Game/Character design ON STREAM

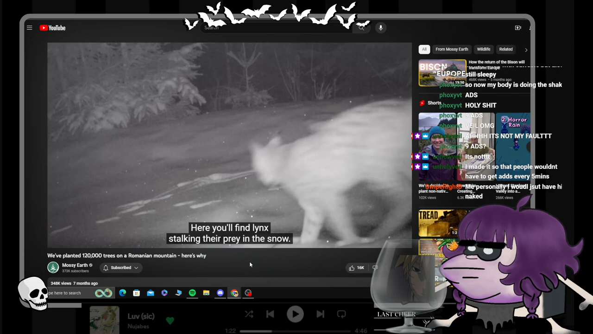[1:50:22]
Here, you'll find lynx stalking their prey in the snow, wolves roaming in large packs and howling late into the night,
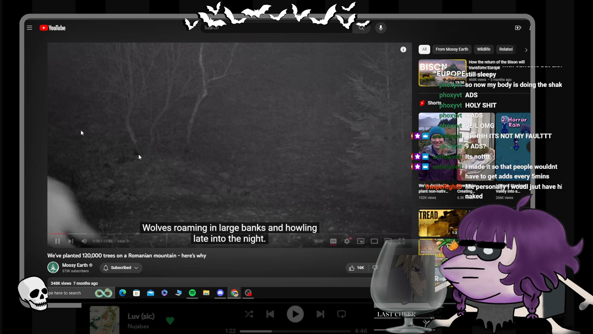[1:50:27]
and of course, the mighty brown bear, searching the lush beech forests for food.